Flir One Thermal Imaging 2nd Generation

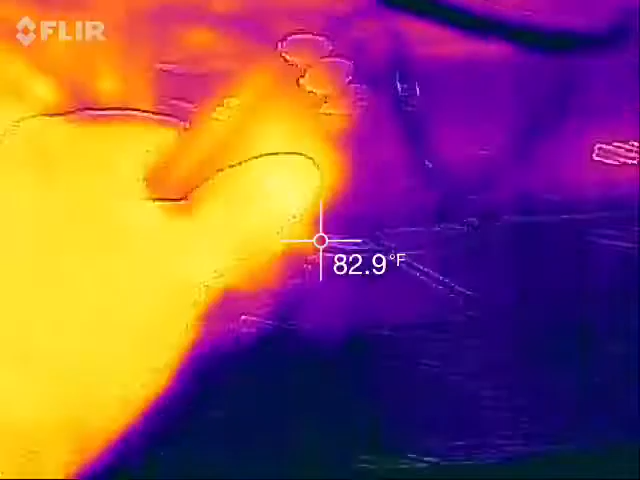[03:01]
On screen: spot 82.9°F
There's another device that's powered on. You can see the heat being emitted from it.
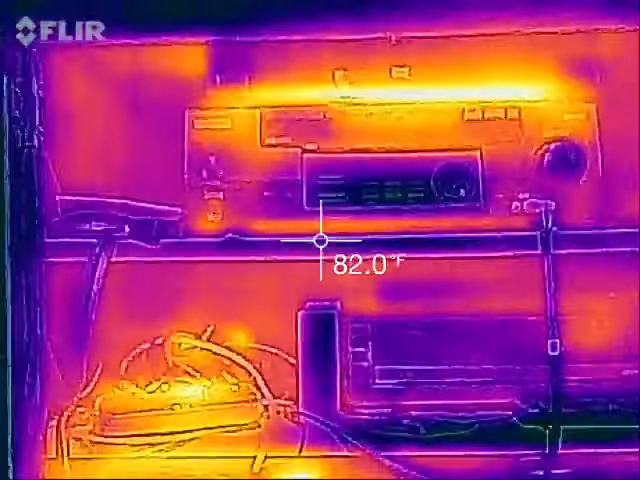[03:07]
On screen: spot 82.0°F
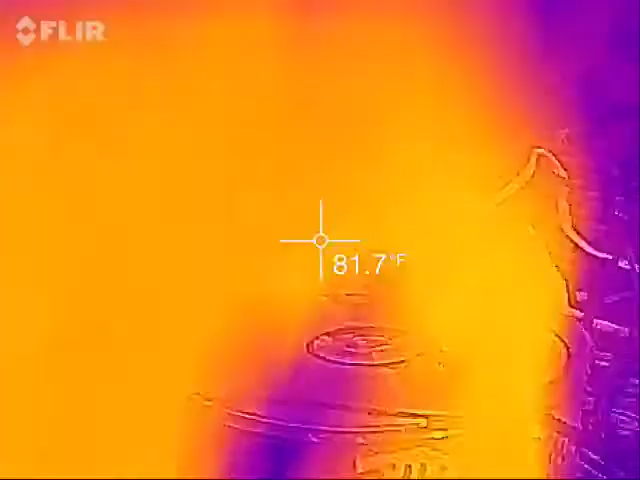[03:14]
On screen: spot 81.7°F
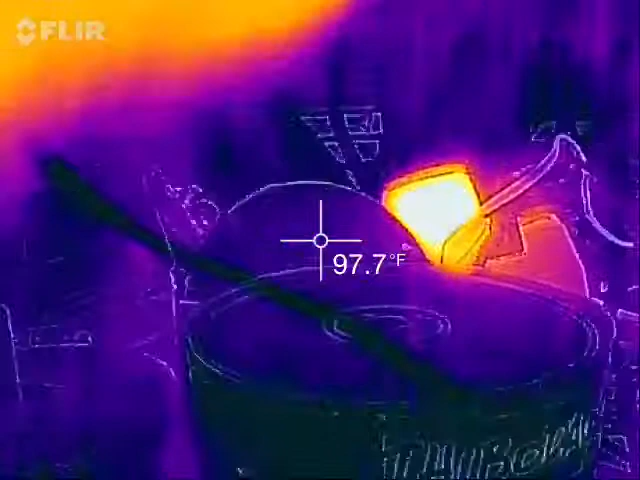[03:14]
On screen: spot 97.7°F
Again, another power transformer right here.
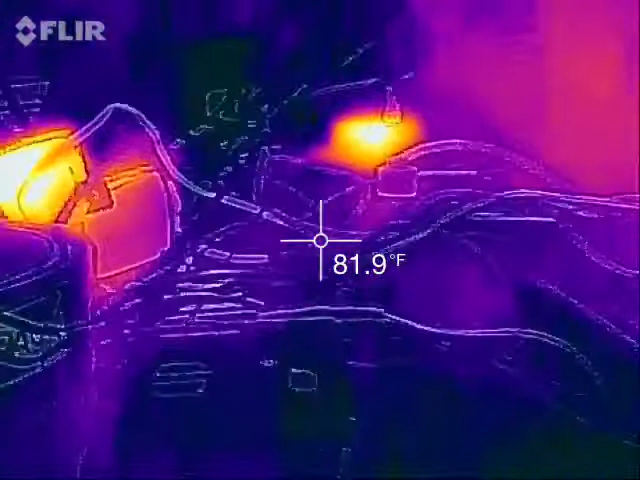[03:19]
On screen: spot 81.9°F
And another one back there. You can even see the heat on
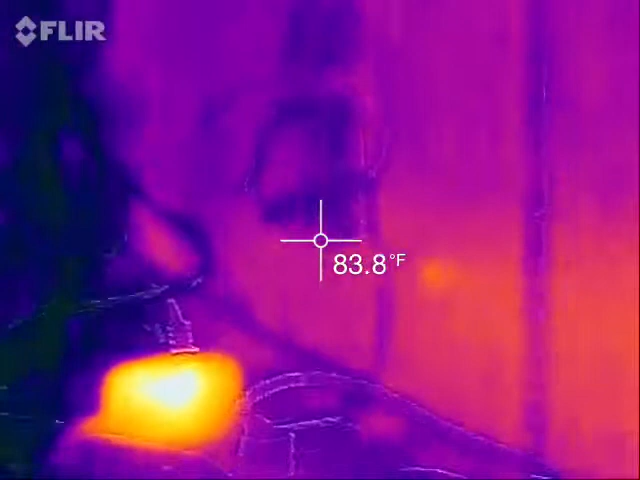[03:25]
On screen: spot 83.8°F
this side of a wooden board right here from the equipment.
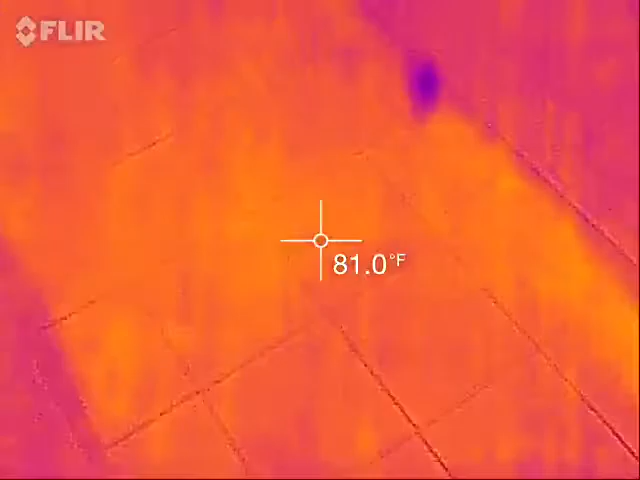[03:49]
On screen: spot 81.0°F
We have a hot water pipe that runs underneath the air. But you don't see it.
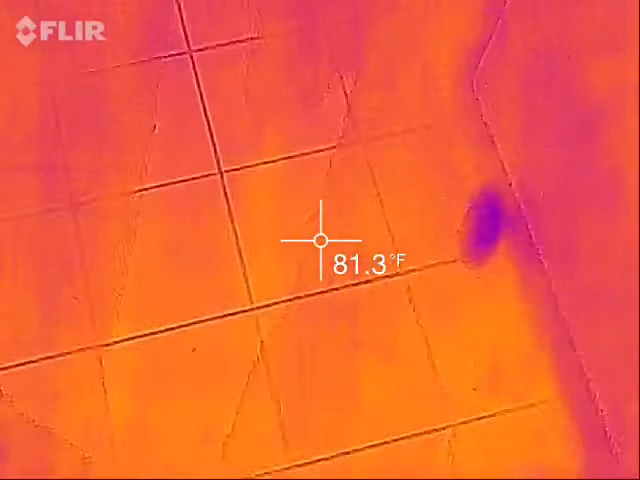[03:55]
On screen: spot 81.3°F
Because there's no hot water being run. I am right now.
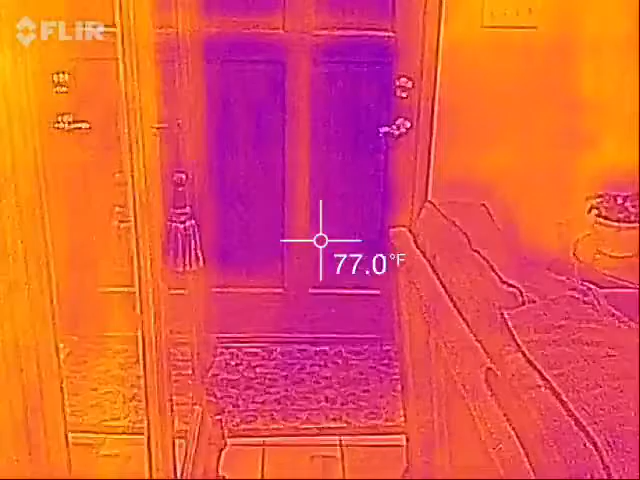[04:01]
On screen: spot 77.0°F
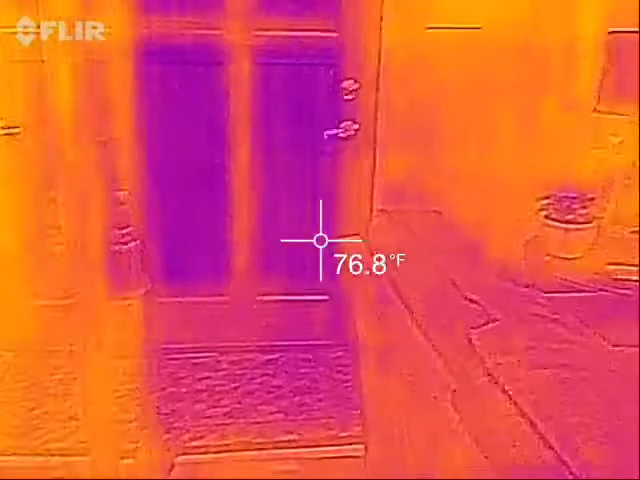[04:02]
On screen: spot 76.8°F
And the door. There would have been a fire on that side of the door. It would have been red hot.
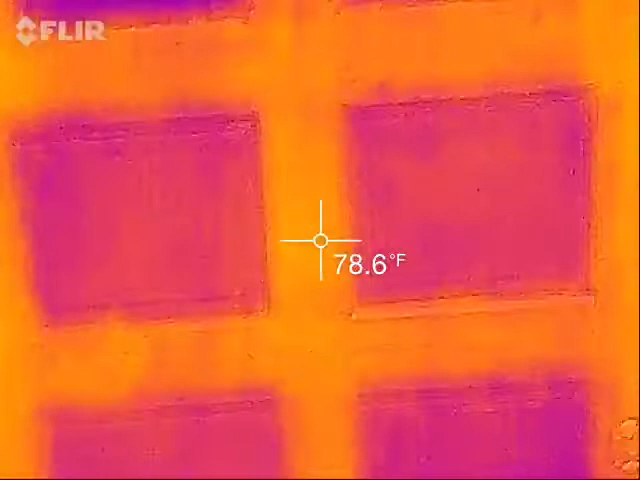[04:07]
On screen: spot 78.6°F
But again, you can see cool spots. Outside. Because there's no light, you won't see the details. Because it's raining. There's just a lot of blue lines coming down. It's hard to see the infrared beyond that point. You can see the ground still warm from the day's sun.
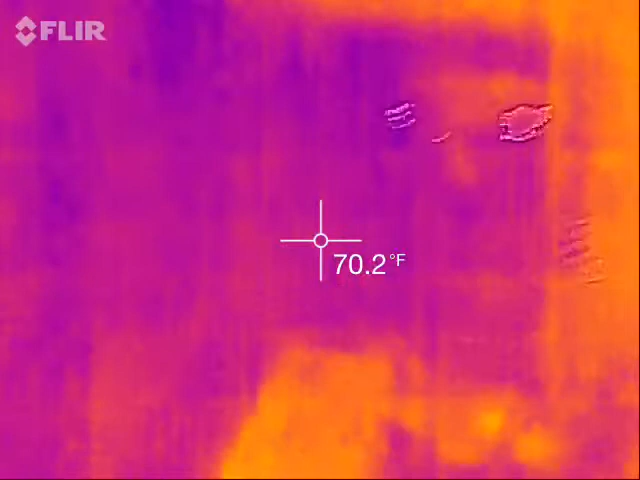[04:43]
On screen: spot 70.2°F
Thermal imaging. Just figuring out and just kind of experimenting with it.
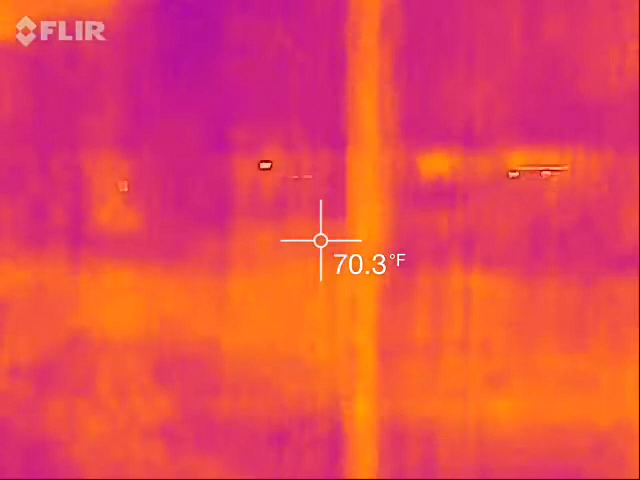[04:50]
On screen: spot 70.3°F
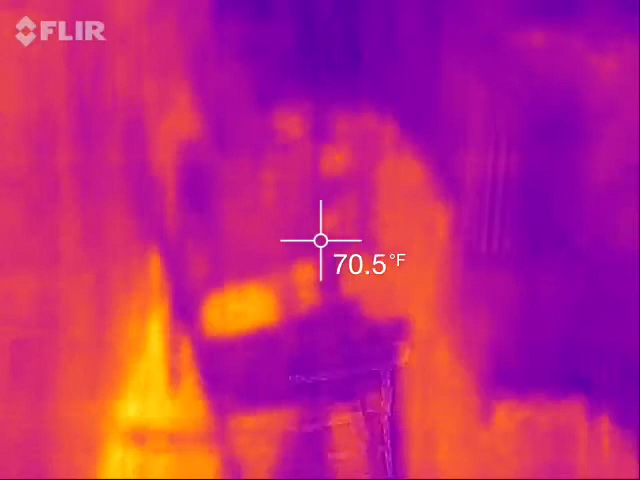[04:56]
On screen: spot 70.5°F
And then all the heat is the red. Blue and black. That's cool.
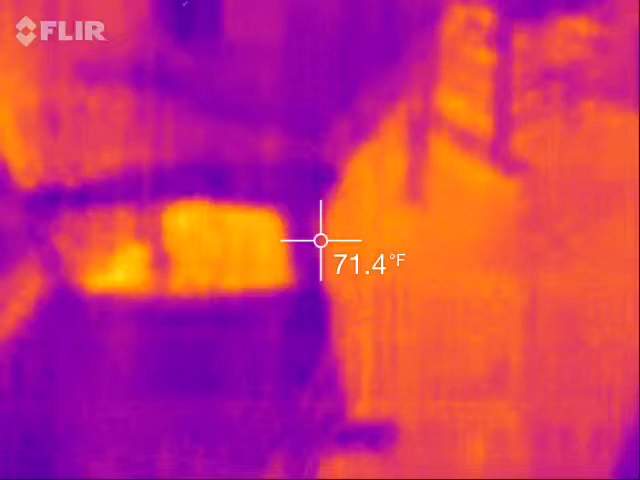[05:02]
On screen: spot 71.4°F
I'm walking on a car. It's pitch black out here. In fact, I'm running under things.
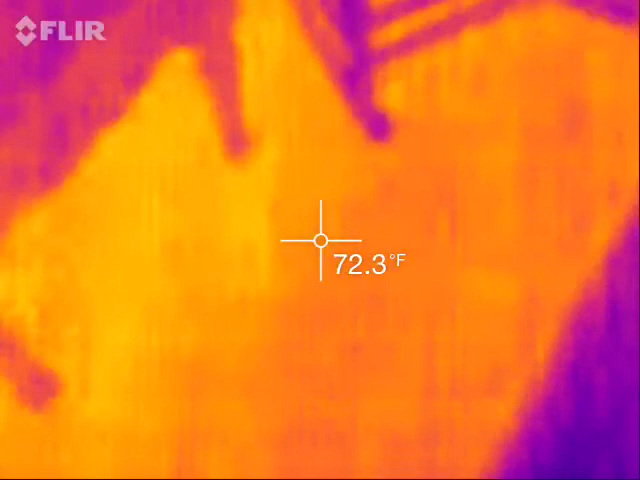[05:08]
On screen: spot 72.3°F
You can see the heat still on the brick. Catio.